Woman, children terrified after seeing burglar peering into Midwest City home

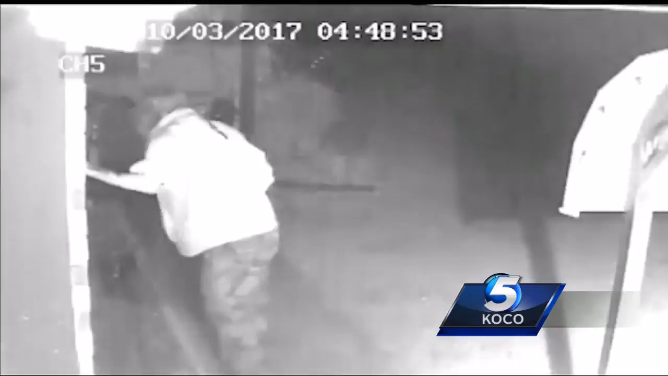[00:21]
A neighbor's security camera caught him looking through one of their windows before a light went off. Police say the suspect then went to the victim's home. I didn't know if someone was still in the house.